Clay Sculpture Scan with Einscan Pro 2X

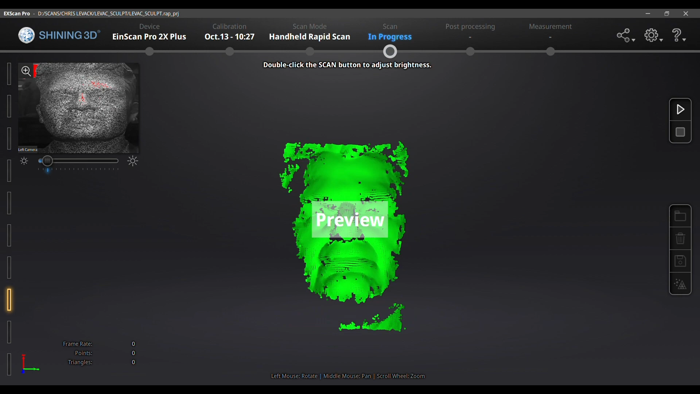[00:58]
Scanning starts with a preview so you can see that it's going to work.
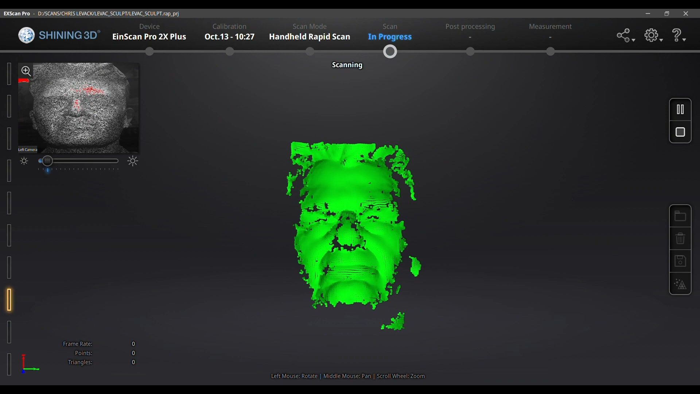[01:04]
And then I just move the scanner around and the software is showing me all the areas that I'm scanning.
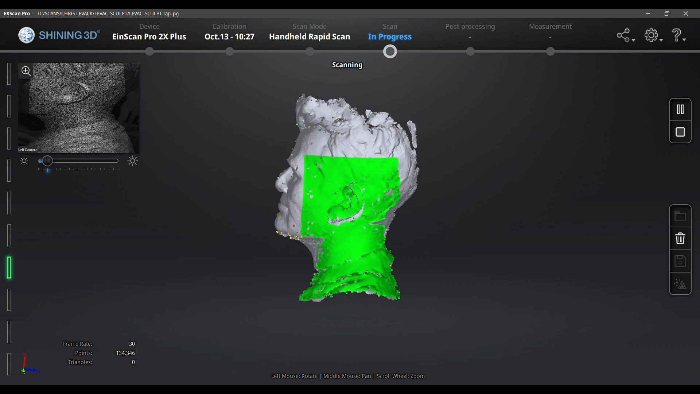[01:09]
This whole process takes about 15 minutes.
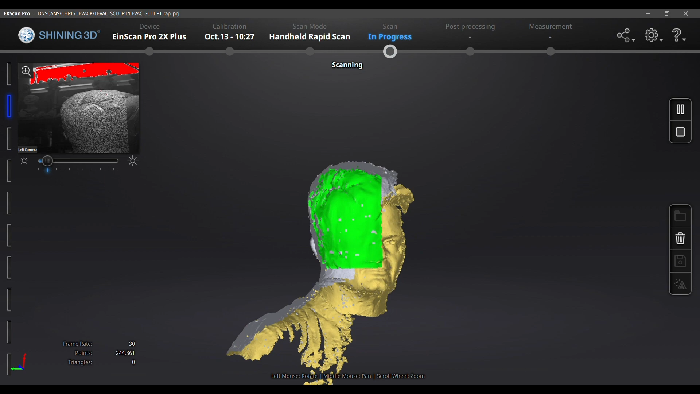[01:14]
The software will let me know if I'm too close or too far away.
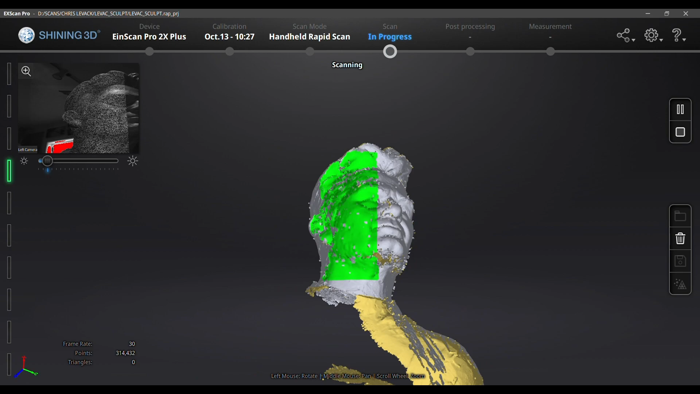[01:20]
It'll also tell me if it's lost track of itself.
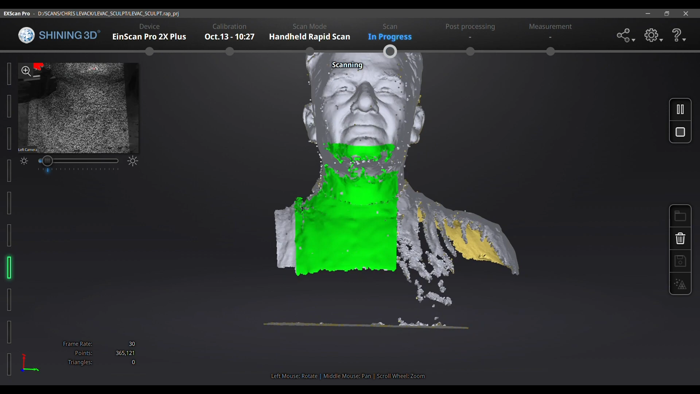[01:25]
It uses features that it's previously scanned to align itself.
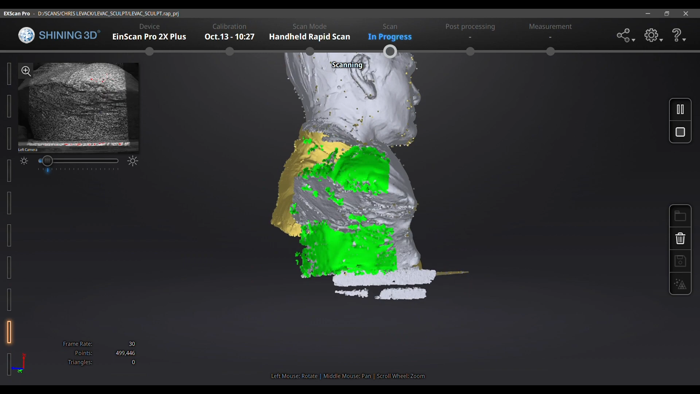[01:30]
So sometimes I lose track and have to go back to a previously scanned area.
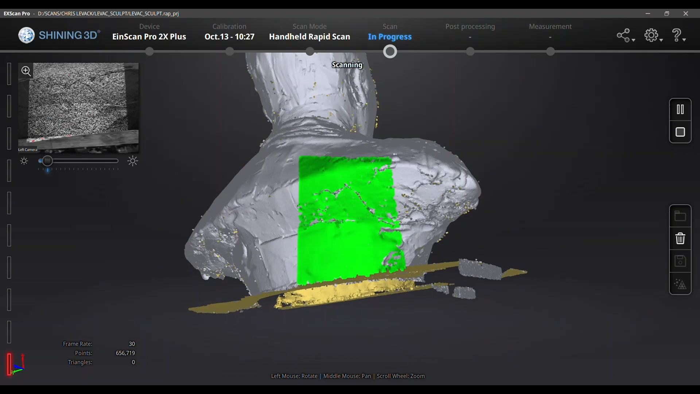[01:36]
The yellow part you can see is the inside and that is helpful in identifying
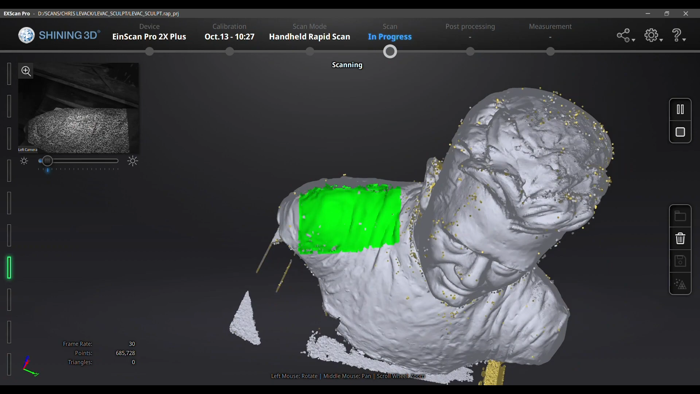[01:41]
areas that need a little more data captured. So it's cool that you can move the object around as you're scanning in addition to moving the scanner.
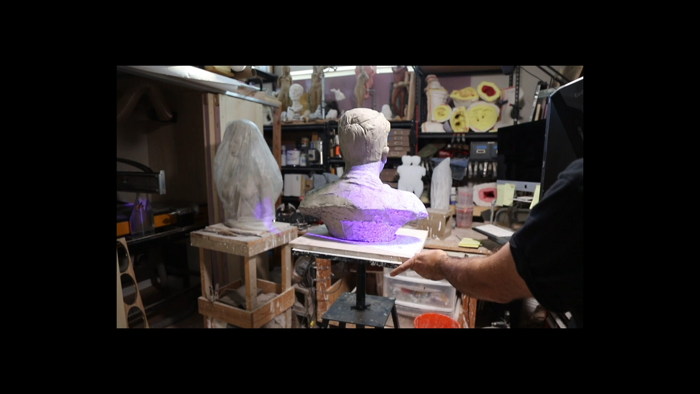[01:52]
This is super helpful especially scanning large objects because the cord is only about eight feet long and it can get a little acrobatic trying to dance around the cord and the object. So being able to turn the object is really useful.
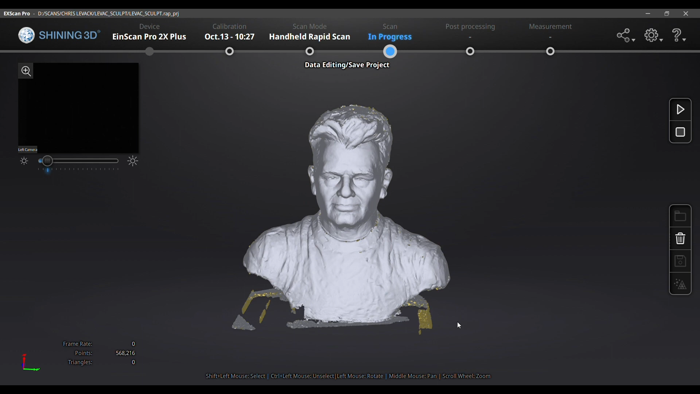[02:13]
So I'm checking out my scan data here and I see that there is a little hole in his shirt lower left hand side. You can see that the yellow helps me helps me identify that.
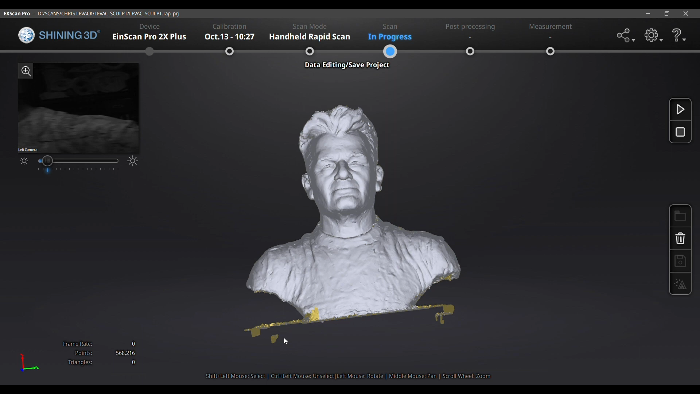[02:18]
So this is a stationary object so it's real easy for me to go back in
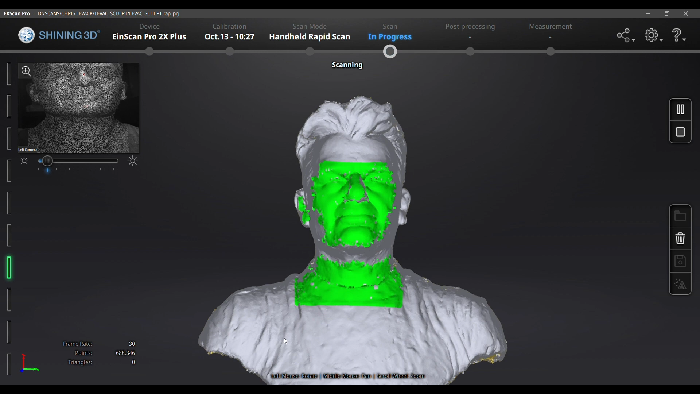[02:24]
and capture some more data to fill that hole in.
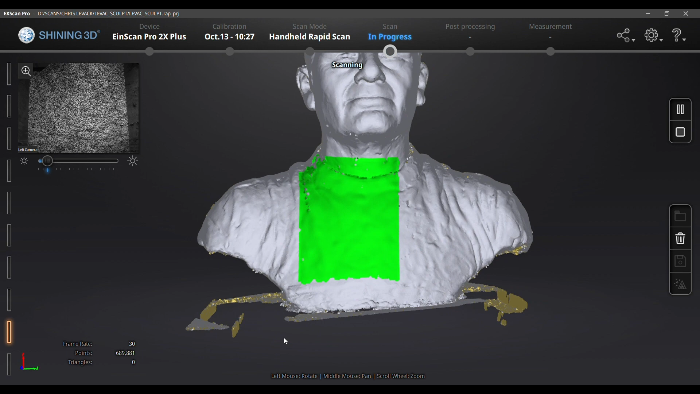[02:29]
If this were a person it might or might not work because they might not be in the same position.
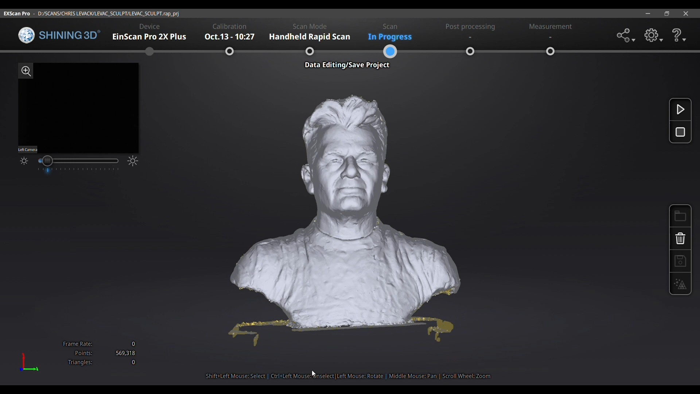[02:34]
Now I can clean this up by deleting excess data that I don't need.
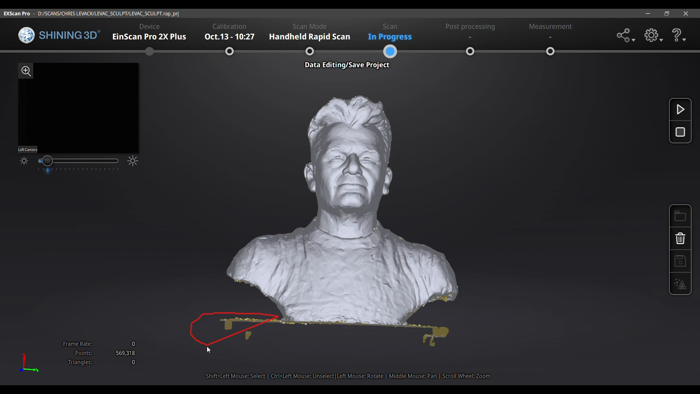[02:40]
There is a very handy tool in the software that lets me select what I don't want and just simply delete it. There are a couple of steps to the data crunching far too boring for video.
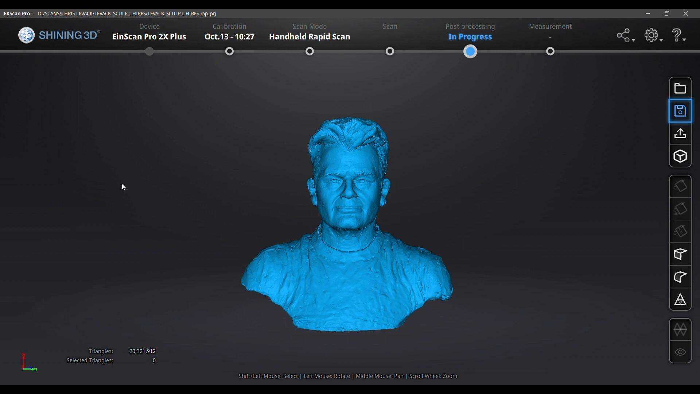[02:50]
First I make a point cloud at the resolution that I want then I make a mesh that's either watertight or unwatertight.
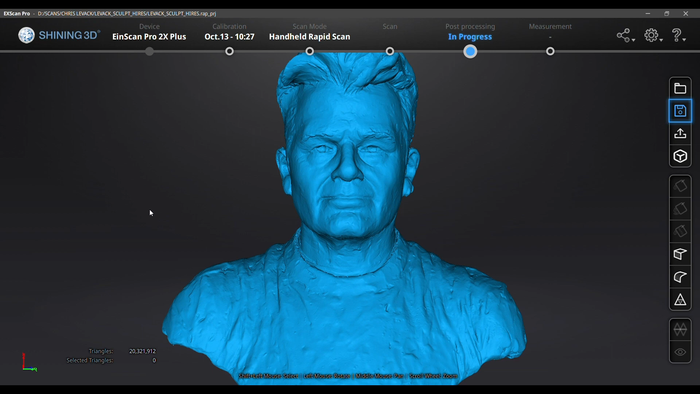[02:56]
Anyway that's the process of scanning with my einscan pro 2x.